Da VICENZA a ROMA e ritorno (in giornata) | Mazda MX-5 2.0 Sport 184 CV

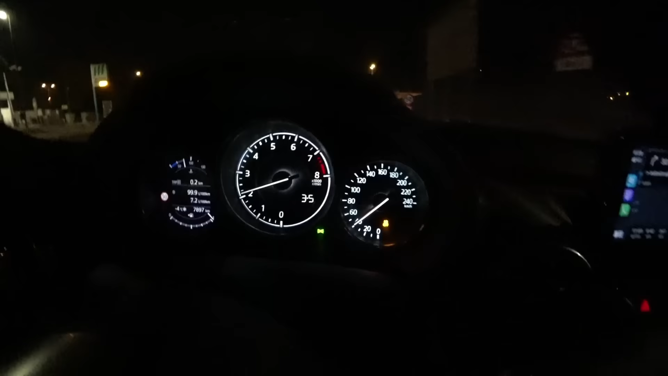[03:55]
Sta suonando perché sul sedile di destra c'è il computer, pesa e viene rilevato come passeggero, quindi devo collegare la cintura.
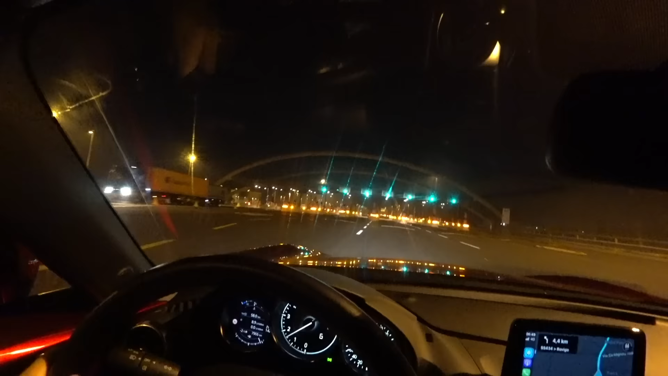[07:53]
Ok, siamo arrivati al primo di alcuni caselli che incontreremo, anzi no, un altro, e un altro dopo. Dobbiamo entrare e poi dobbiamo riuscire a Roma.
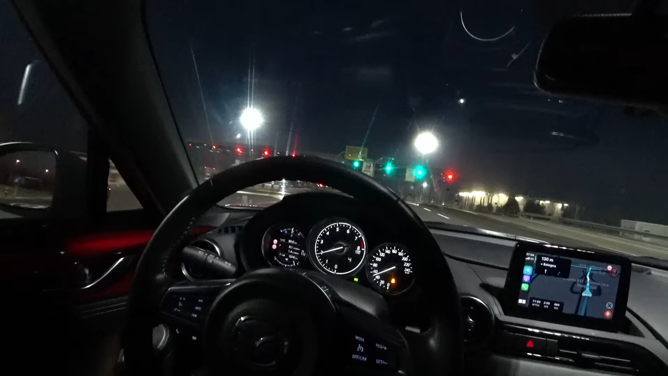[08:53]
Ok, Villa Marzana, rientriamo in autostrada, questa volta siamo in A13, sì, è rosso, capito?
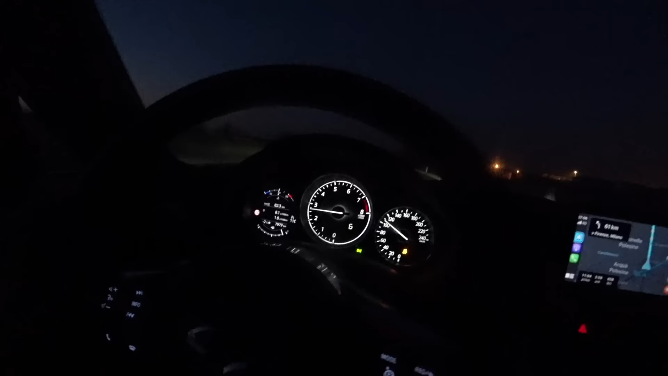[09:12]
La cosa bella di questo motore 2000 rispetto al 1500 chiaramente è che gira più basso e soprattutto ha più coppia già ai bassi regimi. Adesso sono in sesta marcia, per portarmi a 130 km orari premo e chiaramente rispetto al 1500 la risposta è decisamente diversa.